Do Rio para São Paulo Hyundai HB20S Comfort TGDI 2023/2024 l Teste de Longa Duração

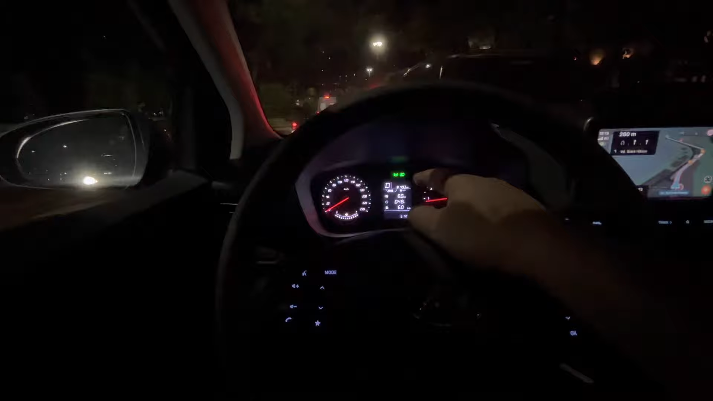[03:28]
não tem farol com acendimento automático Não tem limpador automático Apesar de ter a posição aqui do intermitente e tal Mas
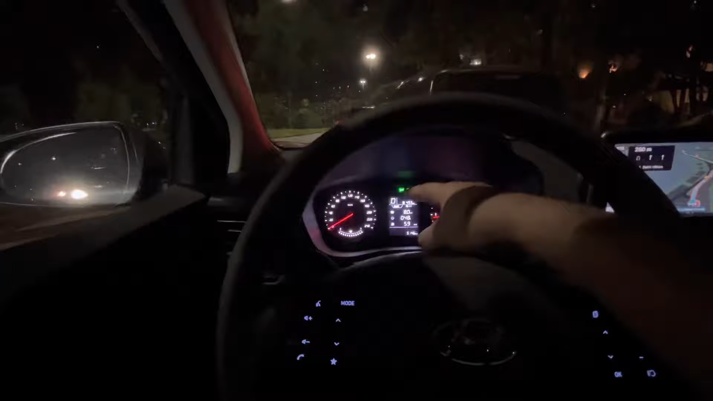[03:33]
não tem velocímetro digital Não marca velocidade grande aqui em digital Isso quando você tá andando na estrada Assim, é muito importante que tenha Uma visão bem clara disso Porque nesse carro especificamente Ó, o velocímetro dele tem uns números bem pequenos Bem pequenininho Não é um número tão grande Assim, eu que enxergo Tô de óculos aqui Enxergo bem Mas quando eu não tô de óculos Aquilo me atrapalha,
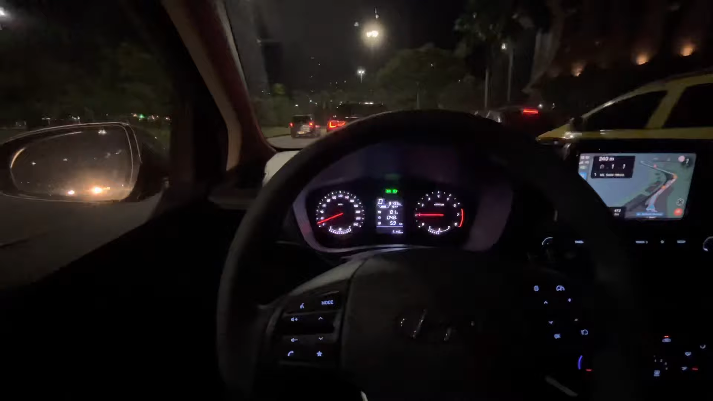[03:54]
assim Então imagina uma pessoa de um pouco Que tem uma dificuldade pra enxergar Normalmente vai acabar atrapalhando bastante Aqui eu tenho que ir nessa mão mesmo Mas agora vamos enfrentar 472 km de estrada Em aproximadamente 6 horas e meia Lembrando,
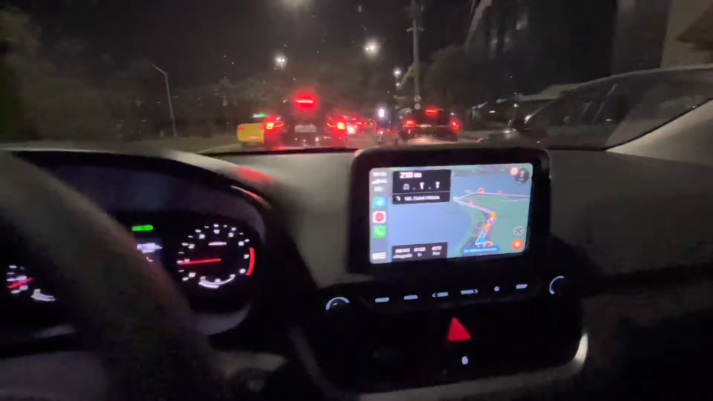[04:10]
creio eu, que desse trajeto aqui Uma hora e meia de cidade Uma hora e meia vai ser de cidade Mas o carro veio confortável Ninguém reclamou do carro Não tem retrovisor fotocrômico Não tem rebatimento automático dos retrovisores Um toque pra todos os vídeos Aqui, ó, esse botão Lá no painel, assim, tem uma luz amarela É o botão de controle de tração e estabilidade Do carro,
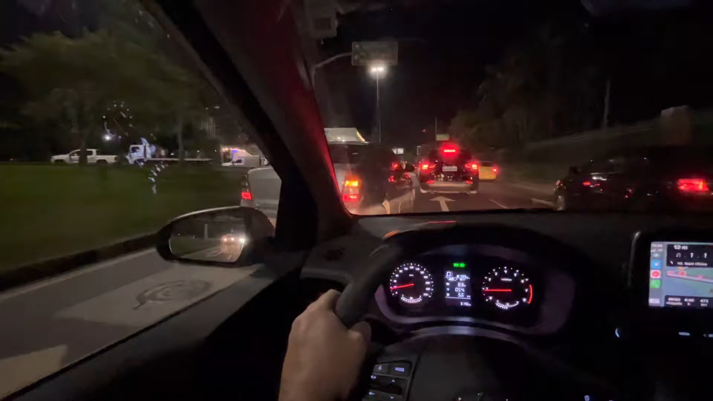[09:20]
O posto de gasolina Aqui Que é No No meio Do Lá do outro lado Tem uma avenida Pessoal E aqui também Olha o que o Taxista fez Passou por dentro Do posto Para sair lá Na frente
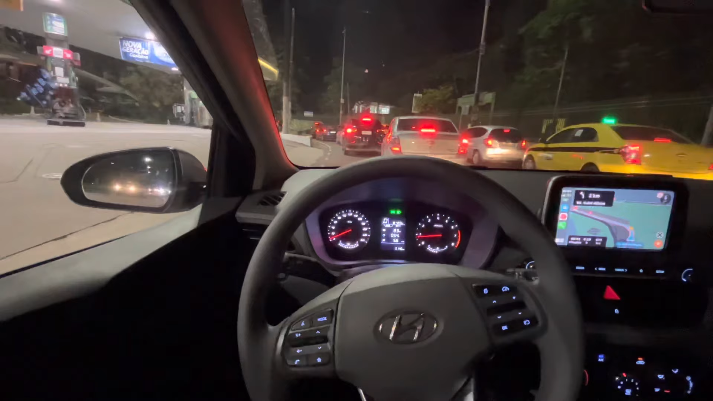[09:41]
Chegou lá no restaurante Eu fui tirar uma foto Na praia O pessoal falou assim Não leva o celular não Os garçons Do restaurante Para vocês terem ideia Do nível realmente Que estão as coisas
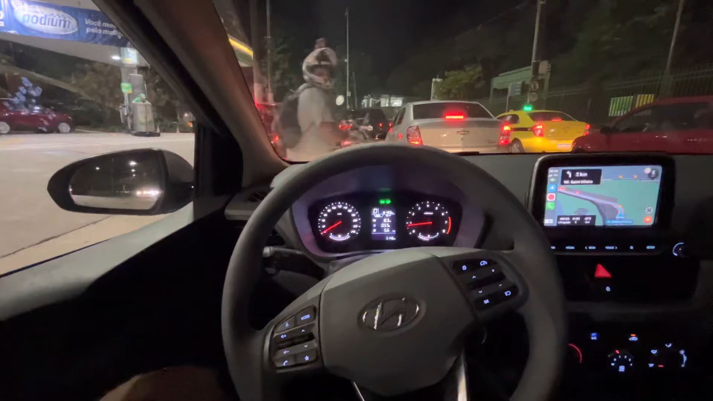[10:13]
Né Olha o Macaquinho Em cima do Capacete Do Do motoca Mas Rio de Janeiro Tá assim Hoje eu me senti Um pouco mais seguro Aqui Mais tranquilo Espero que assim Continue E que vai dar Tudo certo
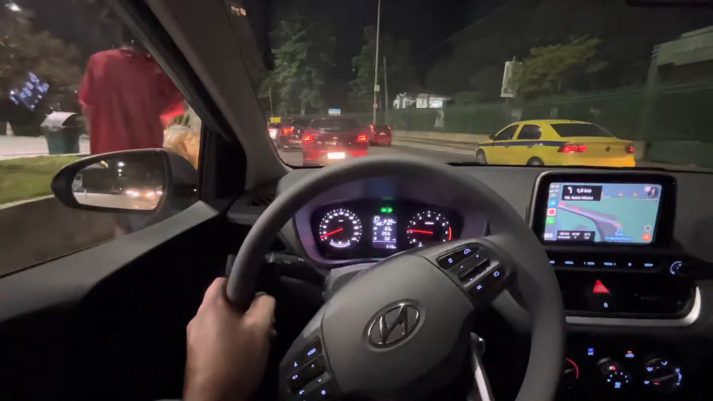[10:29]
Avenida Epitácio Pessoa E depois Vamos pegar O acesso Para a rodovia Dutra Pessoa Pessoa Pessoa Pessoa Pessoa Pessoa